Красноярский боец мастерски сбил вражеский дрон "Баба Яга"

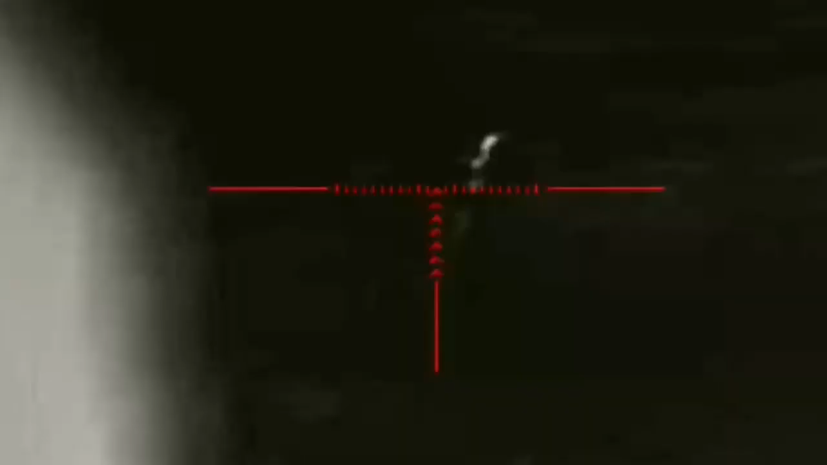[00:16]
Они мне предоставили тепловизор, оптику с ночным видением.
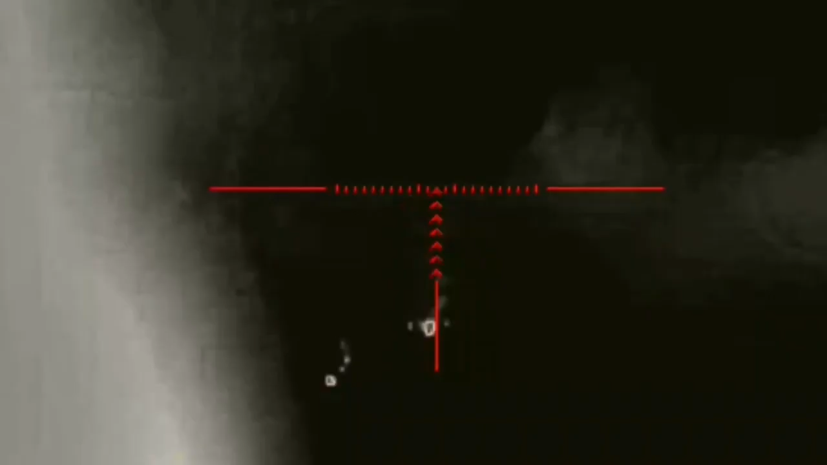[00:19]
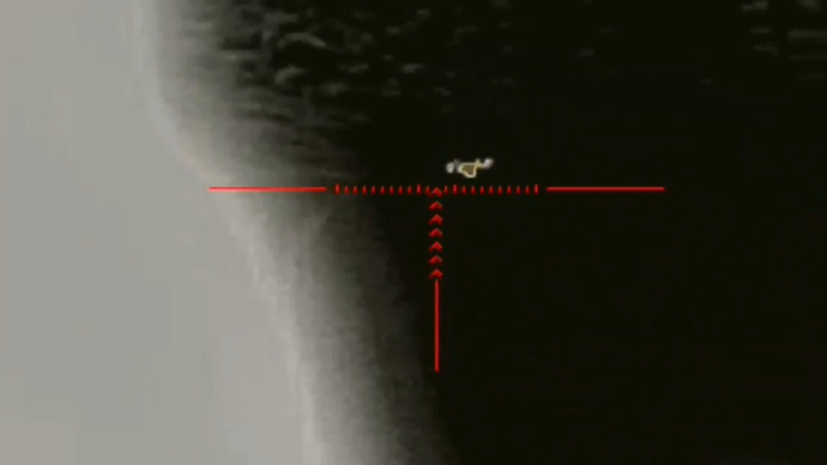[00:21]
Первый же день своей дежурства я сбил дрон Баба-Ягу,
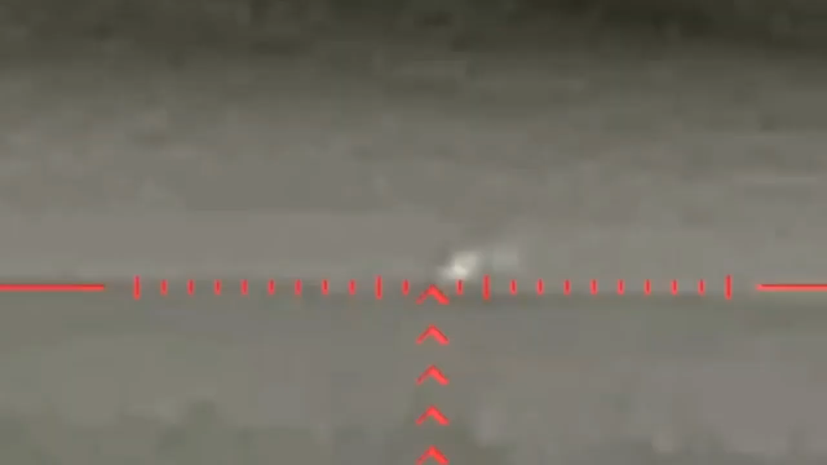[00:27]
Действительно крутая история, и я так понимаю, тепловизор нужен свой. Да, нужен свой.